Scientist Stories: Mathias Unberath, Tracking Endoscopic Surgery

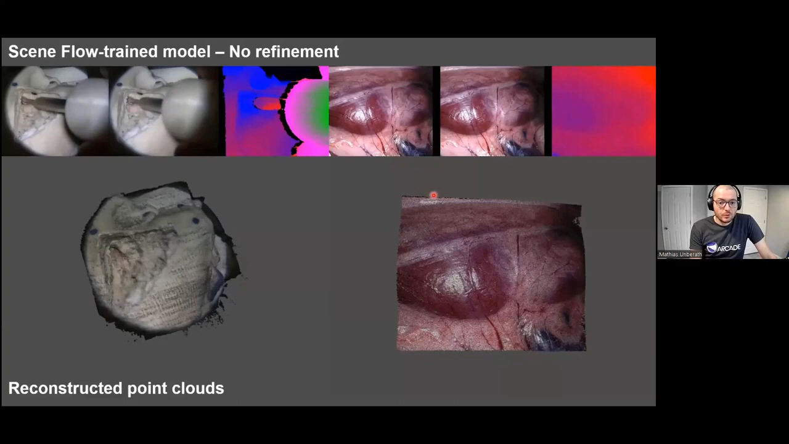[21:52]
Yeah, so you can see, right, this is essentially out-of-domain generalization immediately applied to medically related data with sub-millimeter errors in reconstruction without any retraining.
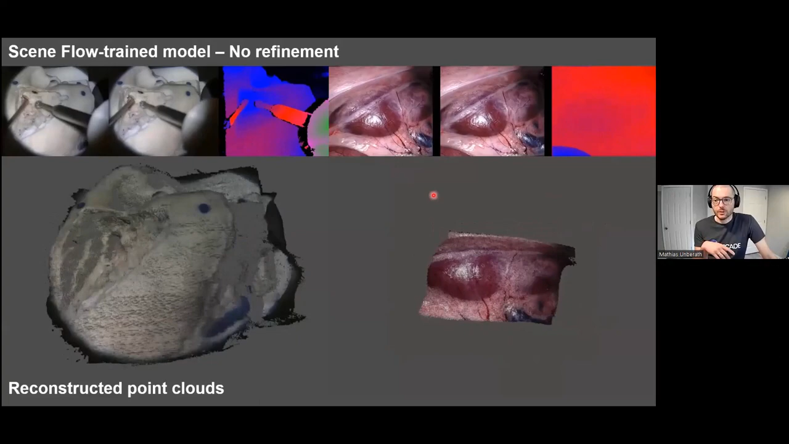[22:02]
So it's very, it's very exciting. If you are interested in using this model, it is on GitHub. You can just download it with the pre-trained weights and you can run it and it will, it will work relatively nicely.